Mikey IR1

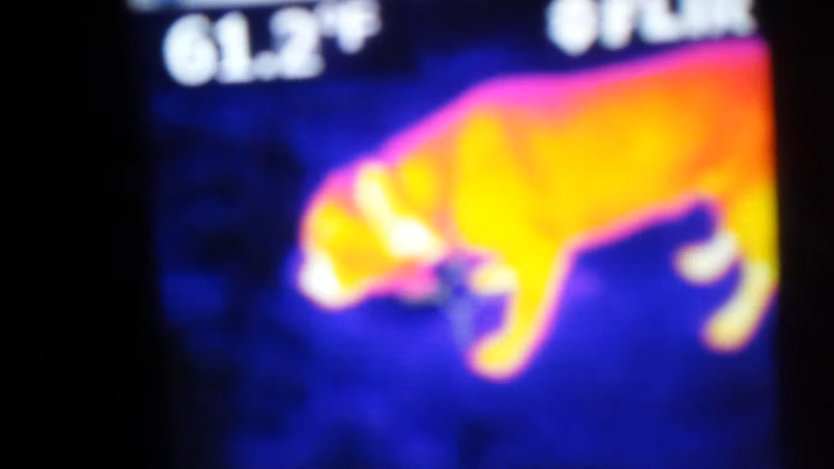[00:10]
Mikey, what are you doing? Go get him. Go get him. Get him. Go get him.
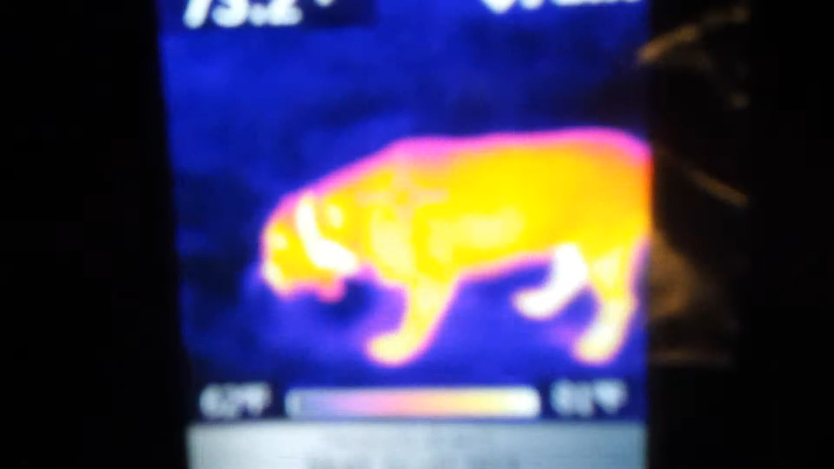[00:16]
Mike, go get him. Oh, drinking that cold water. Good boy, Mike.
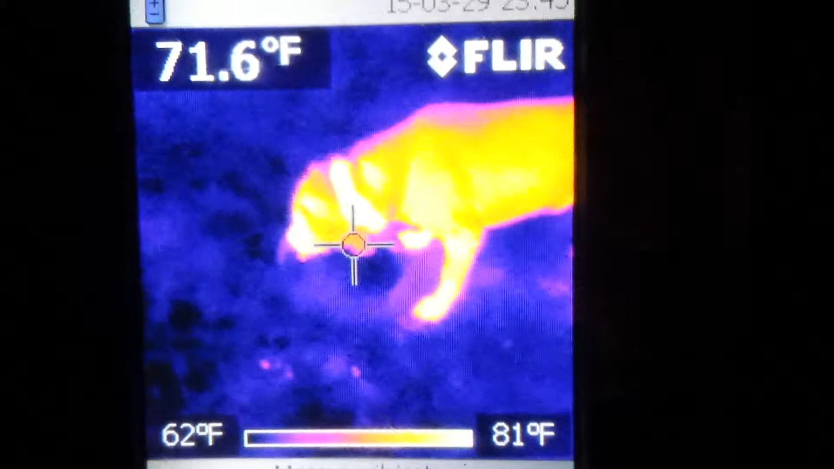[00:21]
On screen: spot 71.6°F, scale top 81°F, scale bottom 62°F
Good boy. That's my boy. Shit.
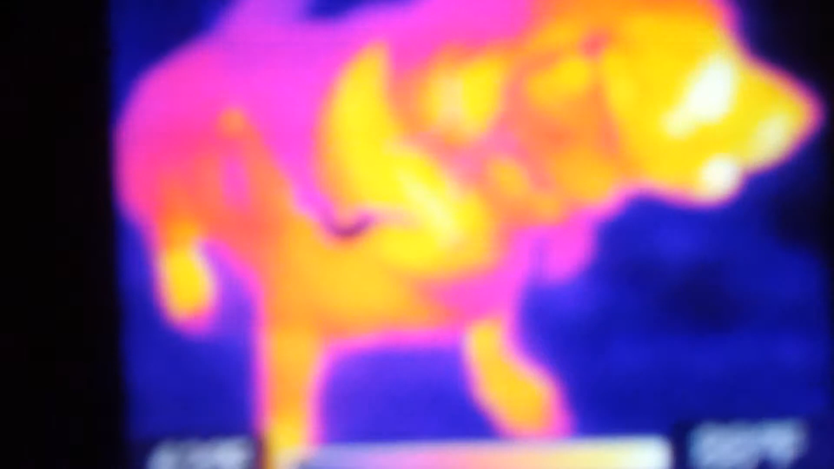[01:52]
silly mike oh look at that and your eyes are we got crazy eyes got crazy
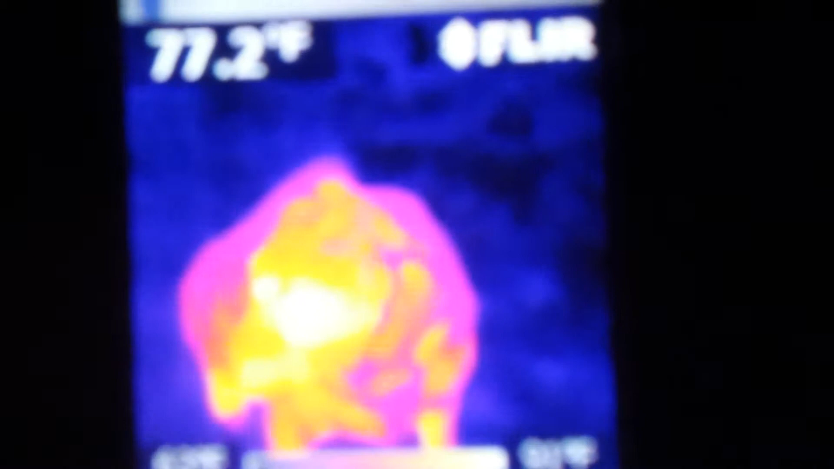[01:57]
eyes all right we're done as you can see we'll uh look around here oh trees are hot i
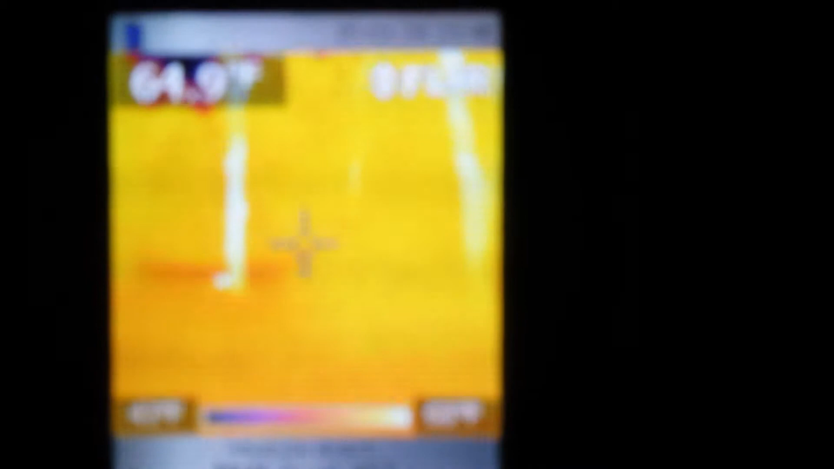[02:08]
gotta set this thing up right anyway it's fun later